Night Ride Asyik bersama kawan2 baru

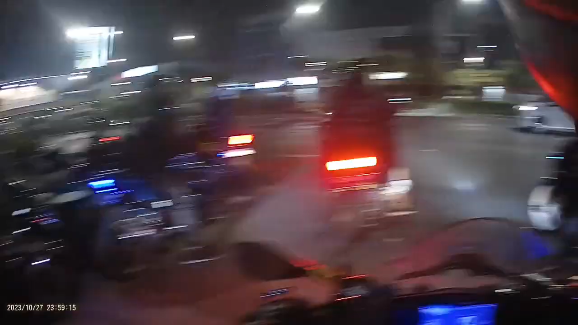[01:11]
Itu adalah yang pakai helm Etila itu Mas Mo, Joker 59.
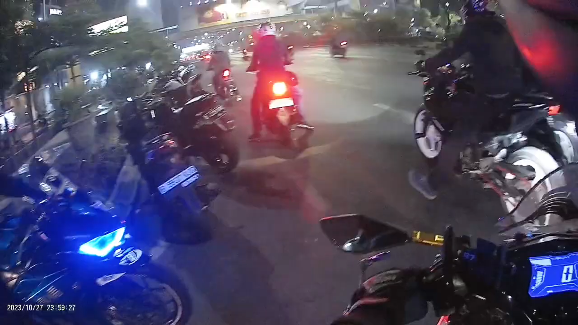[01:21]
Dan di sebelah kanan ada Mas Po. Wih, keren-keren. Itu adalah Kawasaki Z2,5.